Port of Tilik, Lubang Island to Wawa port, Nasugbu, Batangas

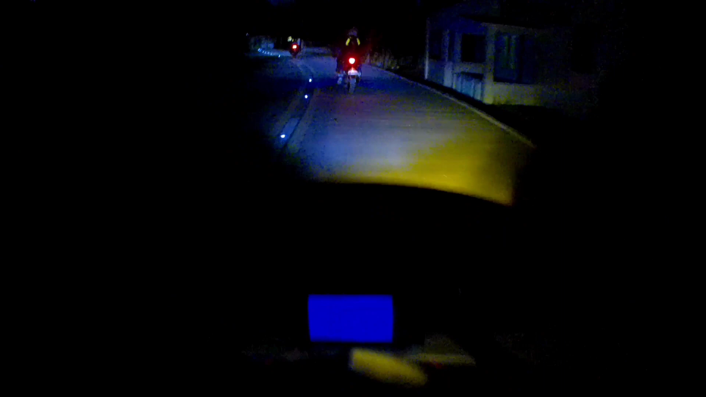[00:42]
Time check, 5:42. Paalis na po kami sa aming tinuluyan dito po sa Lubang Island.
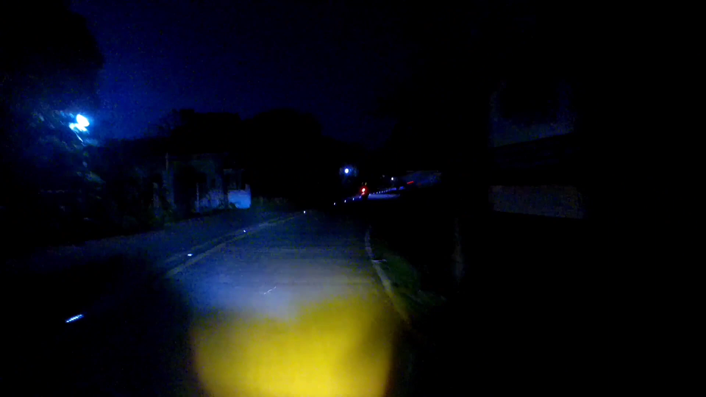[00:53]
Barangay Kusang Loob. Tignan niyo po yung kalsada nila rito. Ayan o. Akala natin sa Maynila lang may ganito. Ayan, napakaganda po rito sa Lubang Island. Ang ganda po.